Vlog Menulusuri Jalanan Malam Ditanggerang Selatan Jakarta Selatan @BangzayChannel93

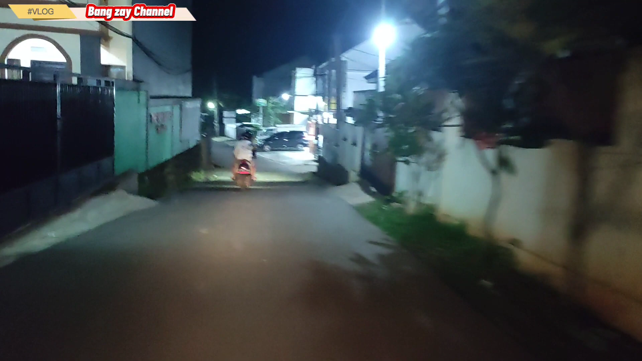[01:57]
Ini saya keluar jam 9 lewat, guys. Seperti biasa, ini biasanya saya lewat ke jalur sini itu
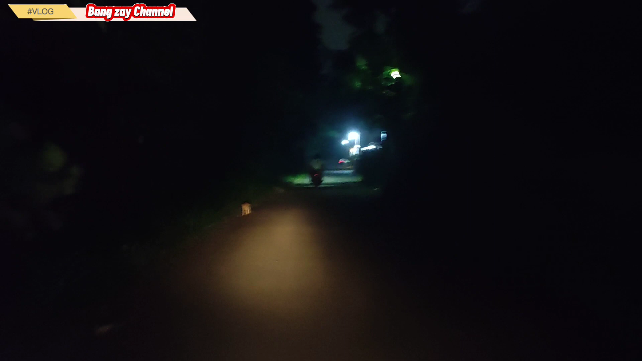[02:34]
Gelap kan, guys. Pokoknya ikutin saja, kira-kira saya mau janjian di mana, ya. Oke, teman-teman, saya sudah masuk ke jalur Deplu, ya. Sudah masuk jalur Deplu. Seperti biasa saya keluar lewat sini, ya, lewat belakang, biasa arah ke Universitas Budi Luhur, guys.
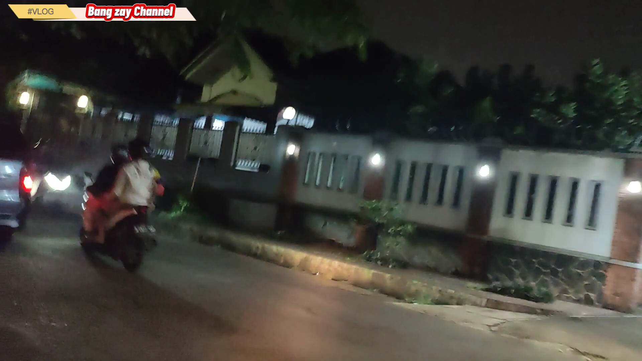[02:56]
Ini jalurnya. Ini jalur malam kayak gini, guys.
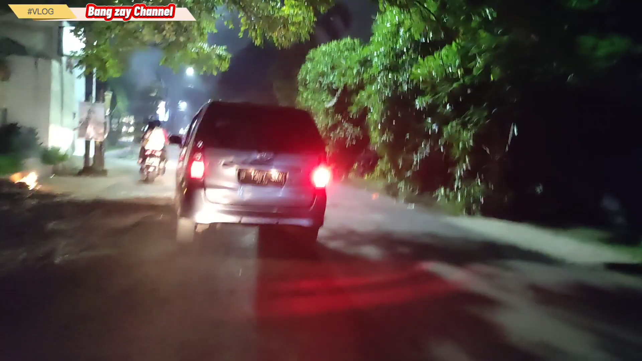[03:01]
Beda sama jalur siang.
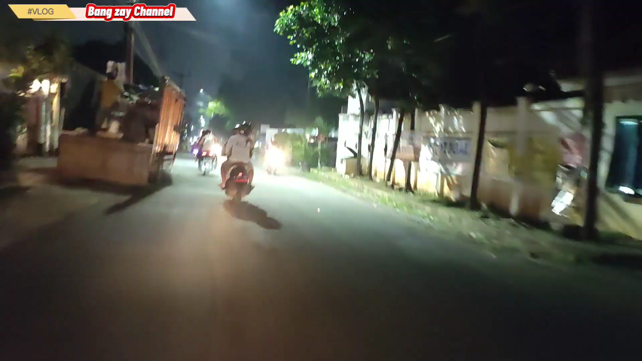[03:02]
Ini masih di jam 9, masih rame kayak gini, ya, jalanannya.
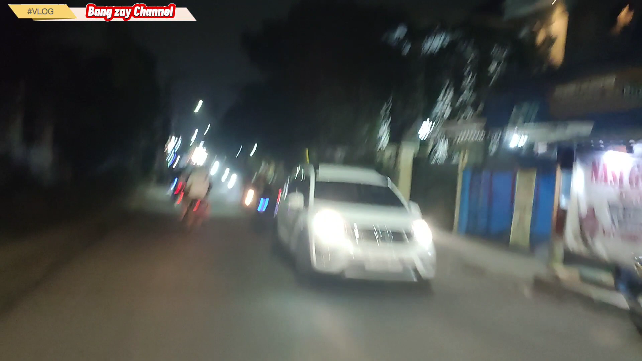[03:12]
Tapi kalau udah masuk jam 10 ke atas, ini masih agak sepi jalan, guys. Jalanan Deplu.
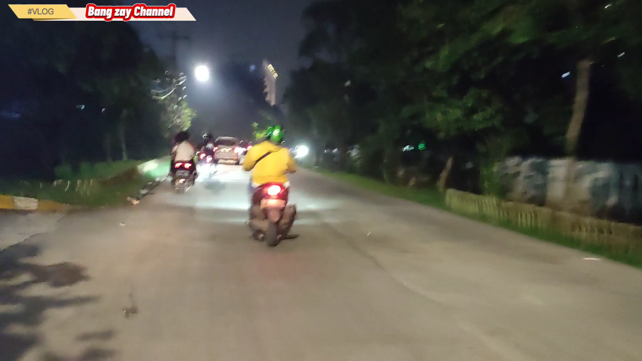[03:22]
Oke, teman-teman, sudah mau masuk jalur utama, jalan rayanya, ya. Ini tempat biasa saya lewat sini kalau siang. Ini kalau malam tuh kayak gini suasananya. Kayak gini. Bentar lagi kita masuk di jalur utamanya, guys.
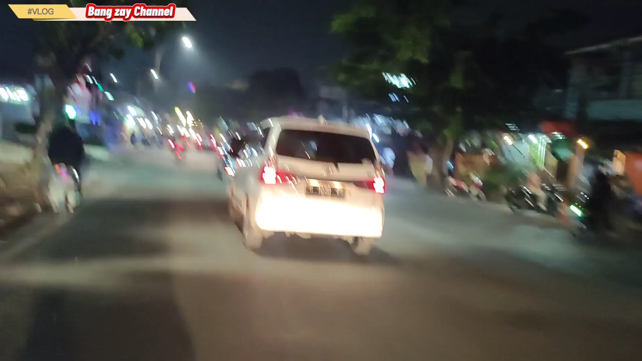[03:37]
Oke, teman-teman, sudah masuk di jalur utama, di jalan raya.
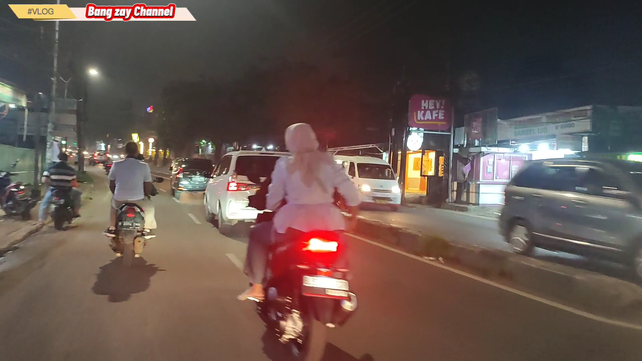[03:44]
Dibilangnya sini batas, ya. Di arah yang ke sana ke Cipondo, Tangerang Kota. Sana, guys.
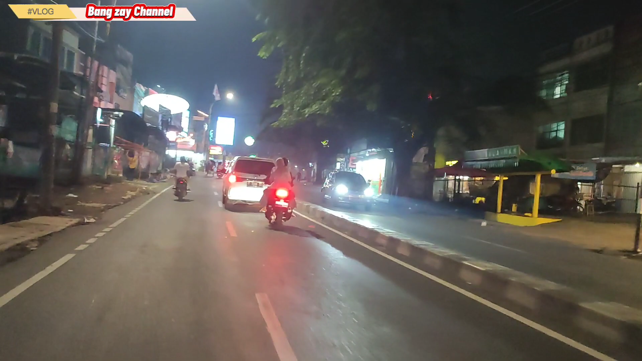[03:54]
Nah, ini suasana malam. Suasana malam, guys.
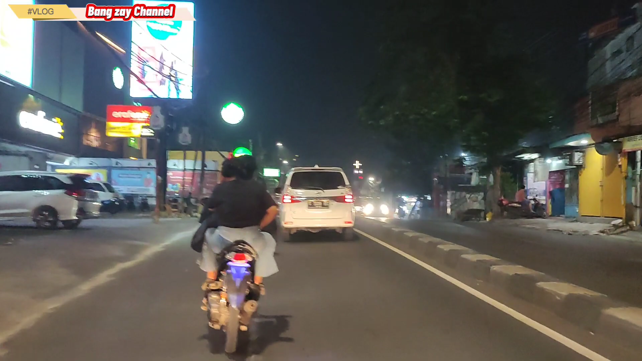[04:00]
Nah, ini malam terang kan, guys. Mantap nih. Ini untuk yang pertama kali, ya, saya ngevlog malam-malam ke jalur sini, ya. Baru kali ini saya baru pertama kali ini menelusuri kota Tangerang di jalur sini. Suasana malam, guys.
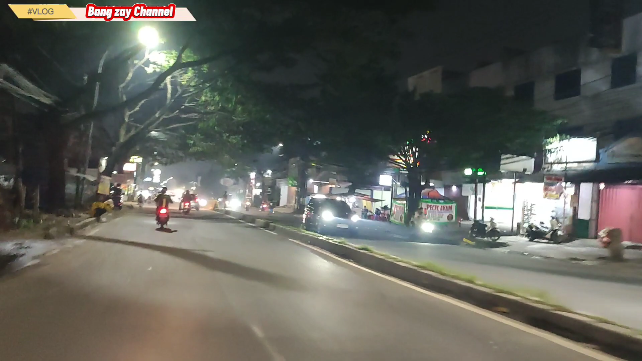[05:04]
Mantap sekali. Kalau waktu malam minggu ke arahnya arah Jakarta Selatan. Nah, sekarang masuknya ke jalur Tangerang. Oke, lanjut teman-teman. Ini udah mau masuk ke Pun Beta ya.
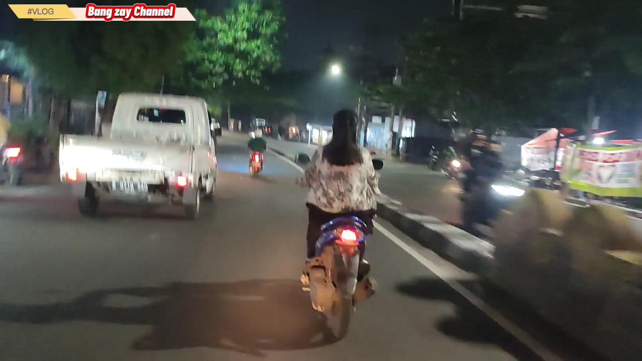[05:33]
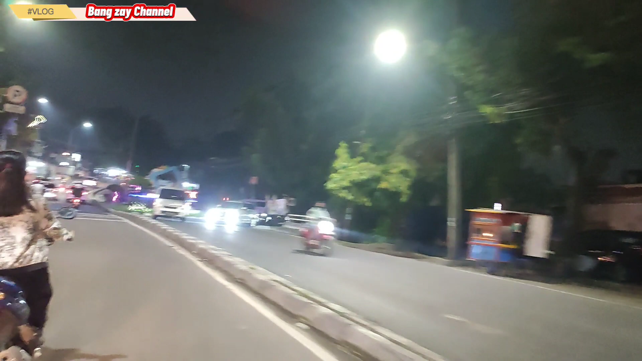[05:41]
Masuk ke halte Busway Puri Beta 2. Di sini banyak mobil Tayo ya. Biasanya ngetem banyak. Biasanya di sini nih ngetemnya banyak nih, tapi nggak kelihatan. Masuk ke dalam sini, nah tuh rame. Oh, ada. Ada, guys.
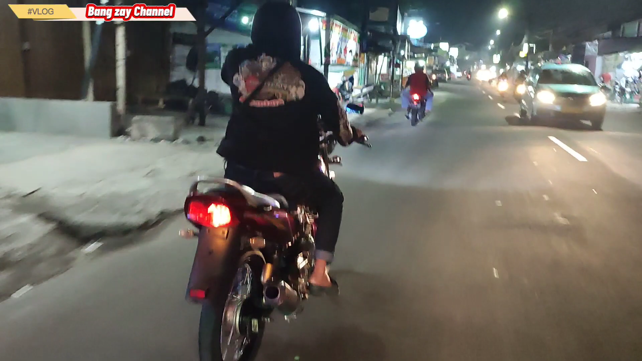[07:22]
mantap, guys. Hei, mantap aja. Kita kawal dari belakang, kita mau ke pom bensin dulu yang di dekat roda mas. Beli bensin dulu, guys. Gak ada bensin. Oke, guys, kita beli bensin dulu ke kiri, guys.
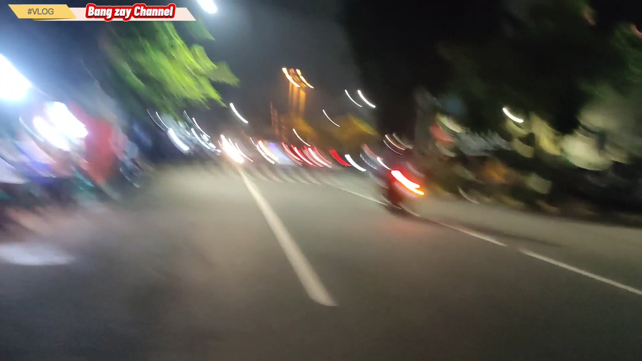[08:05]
Gagal, guys, makan di Jakselnya, ternyata tutup nggak jualan. Aduh, balik kanan lah, makan di sana aja. Ini kita lewat pasar Bayoran.